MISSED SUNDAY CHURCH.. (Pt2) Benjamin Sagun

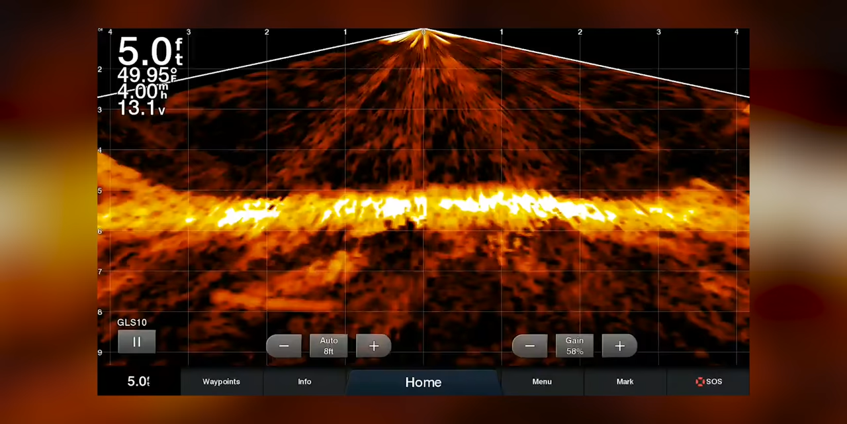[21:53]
On screen: depth 5.0 ft, water 49.95°F
It is not likely that there's gonna be a vehicle here. Really shallow. We're about 5.3 feet, 5.2 feet.
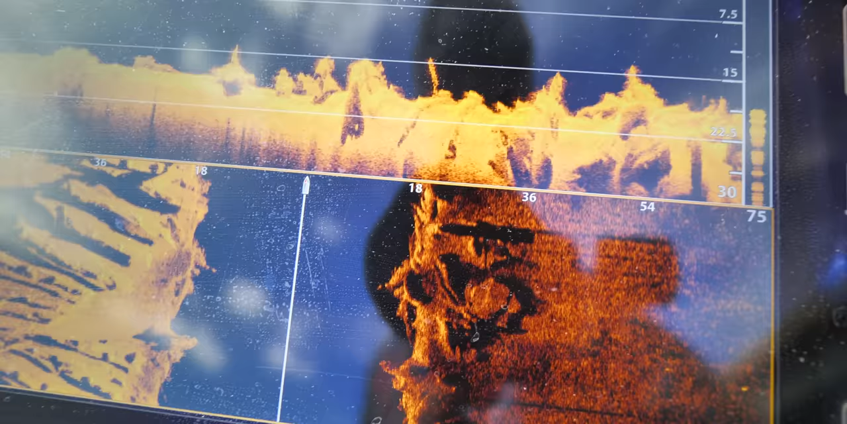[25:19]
This is a region you gotta be
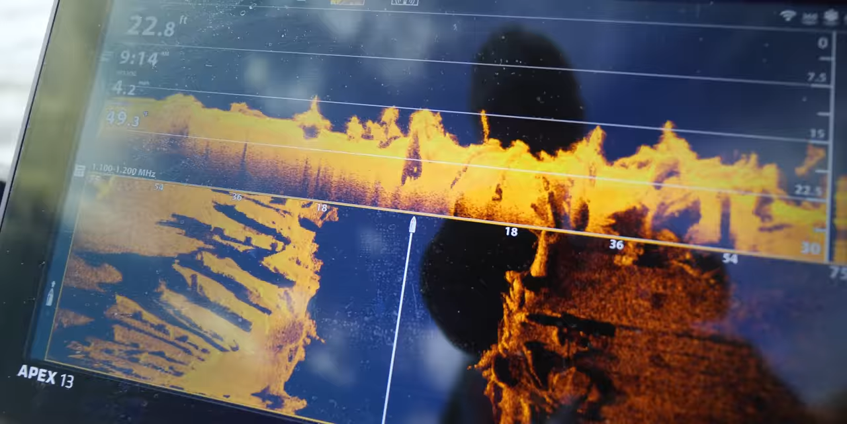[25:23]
On screen: depth 22.8 ft
very careful with what you're scanning.
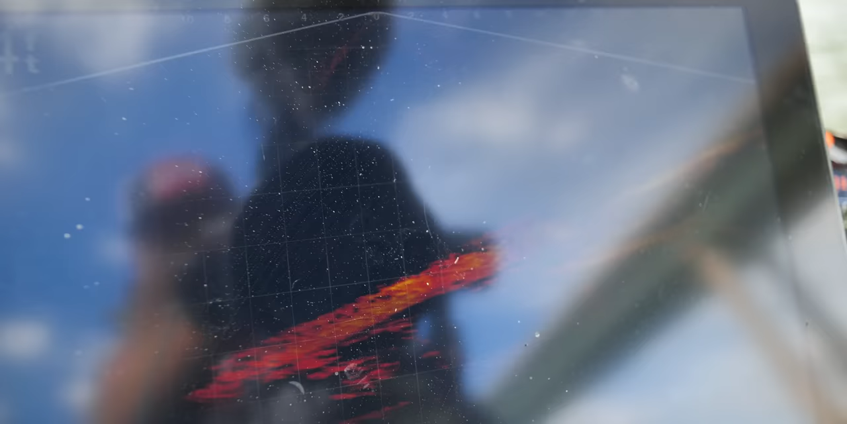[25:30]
I'm getting some really good images over here on side scan.
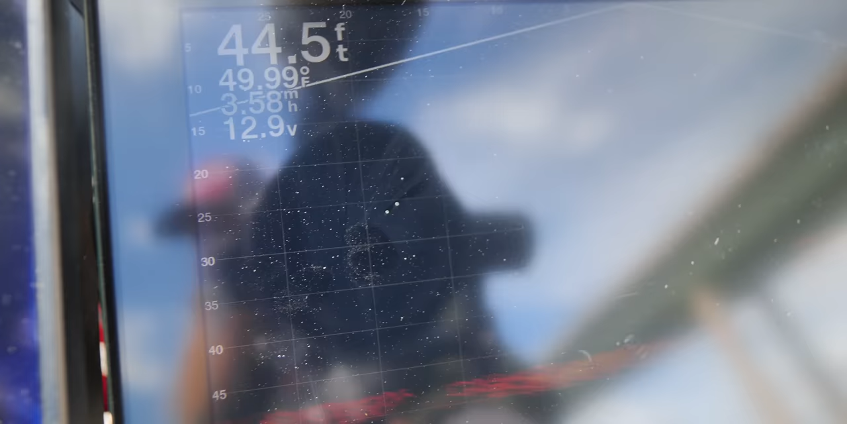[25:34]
On screen: depth 44.5 ft, water 49.99°F
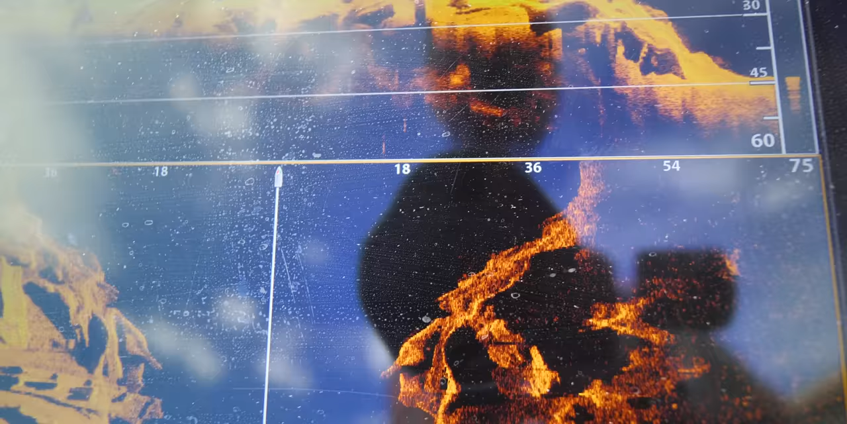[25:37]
It just looks like the entire bridge that used to be here was
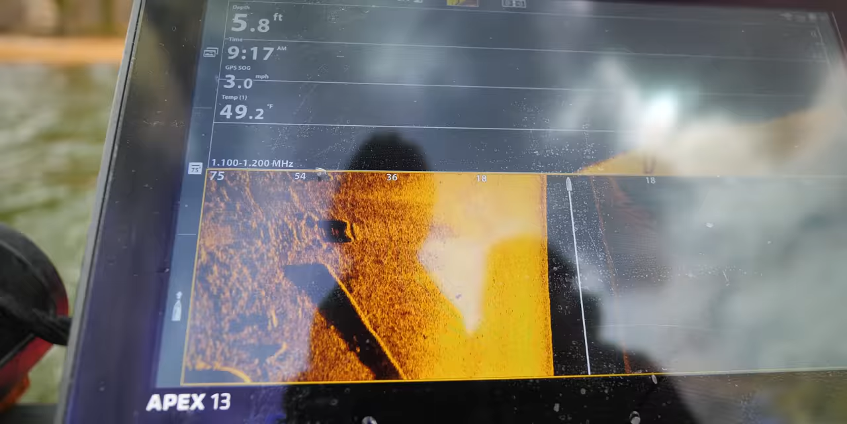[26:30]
On screen: depth 5.8 ft, speed 3.0 mph
What is that? What is that right there?
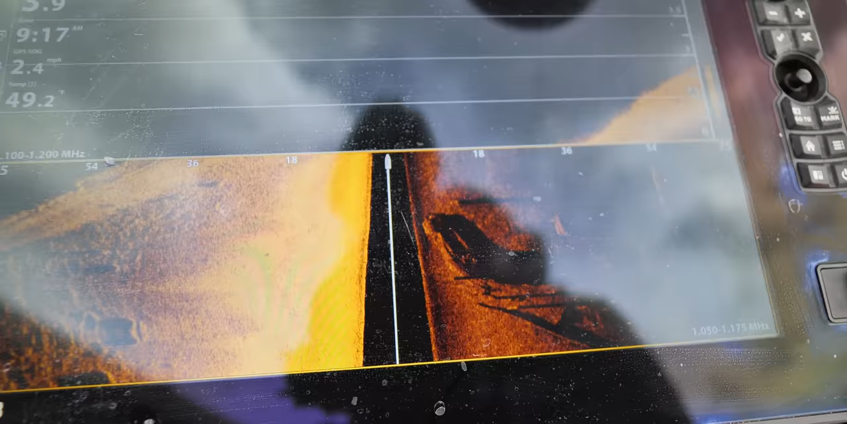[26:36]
That is of interest. What is that?
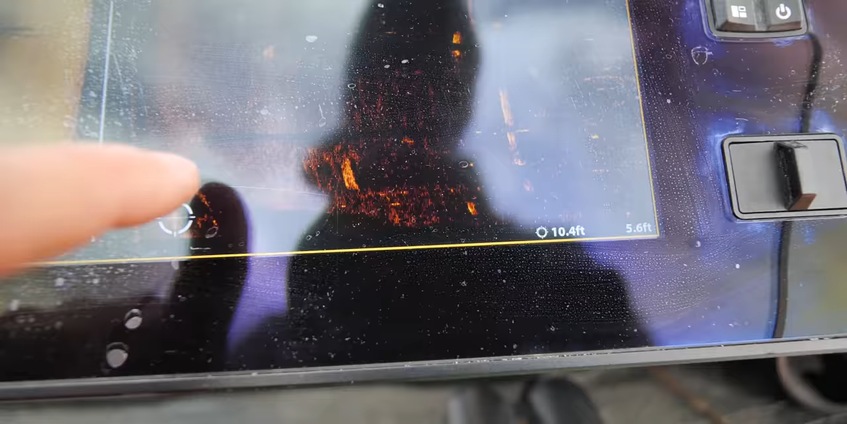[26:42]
That could be a pickup truck. Hold this.
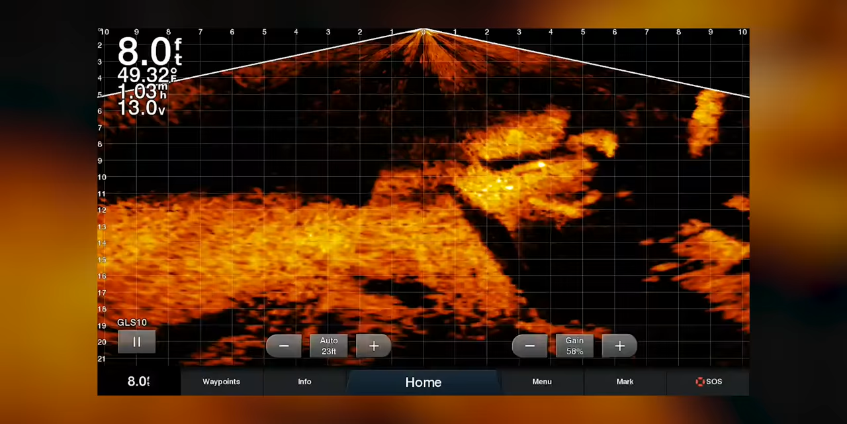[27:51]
On screen: depth 8.0 ft, water 49.32°F
It's an old boat. You can see it's a beautiful boat.
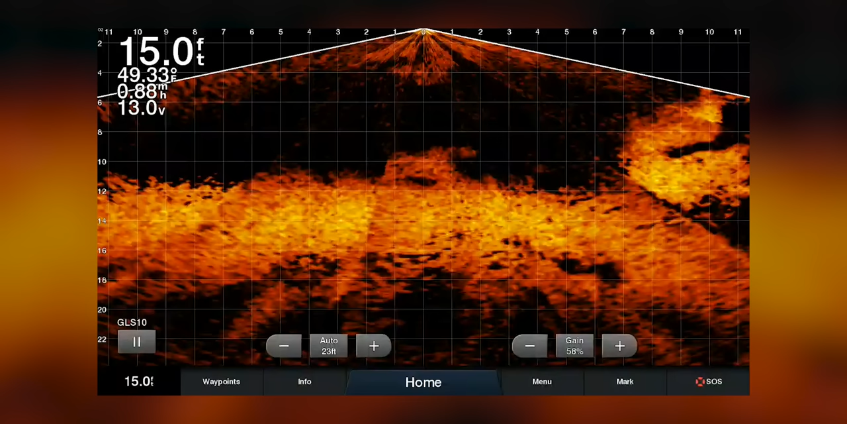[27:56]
On screen: depth 15.0 ft, water 49.33°F
It's like a little cabin cruiser. I don't know what it is, but you can see the cabin.
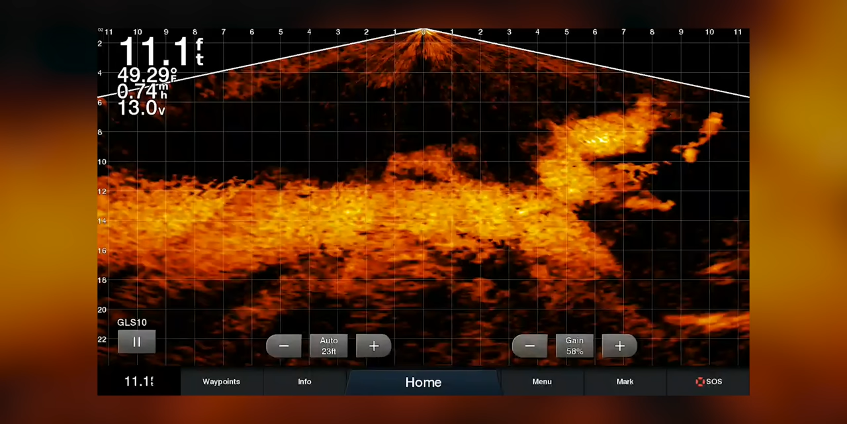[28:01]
On screen: depth 11.1 ft, water 49.29°F
See that?
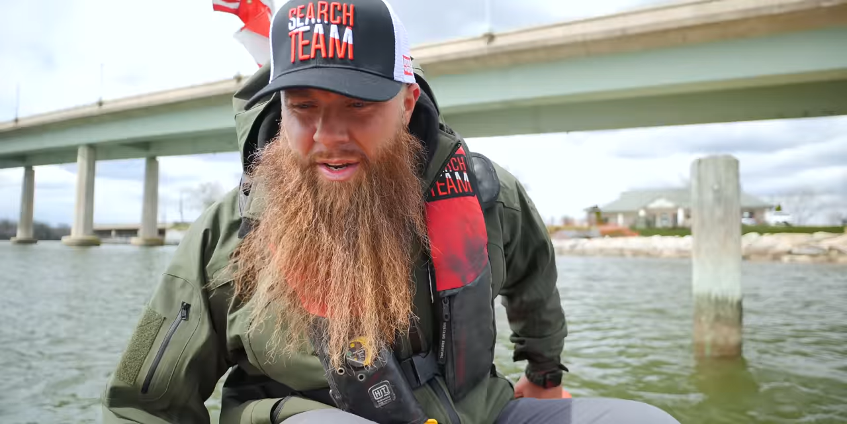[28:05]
Makes sense. It's right here by the docks. But it's right off the parking lot, you know? It could have been a vehicle.
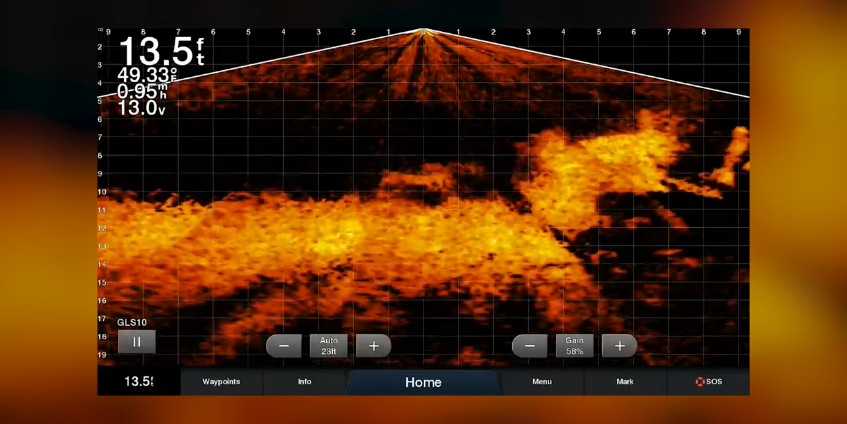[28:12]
On screen: depth 13.5 ft, water 49.33°F
There it is again. Look at that.